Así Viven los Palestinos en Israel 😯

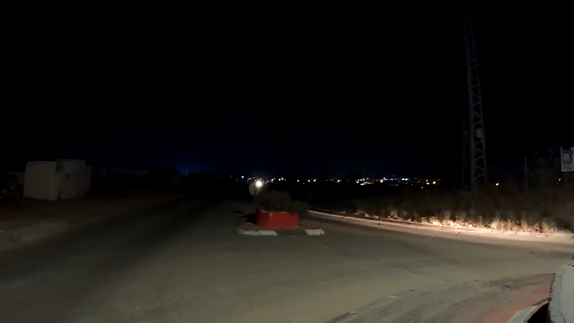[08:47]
Ustedes solamente pasan esa valla roja que miran por ahí y ya están en territorio palestino. Y pues por aquí pasa una línea imaginaria.
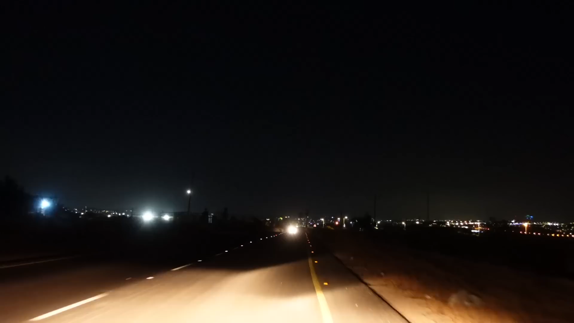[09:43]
Es un poco como desértico. Allá al fondo sí se ven unas luces. Y como los palestinos no pueden izar la bandera de Palestina en territorio israelí.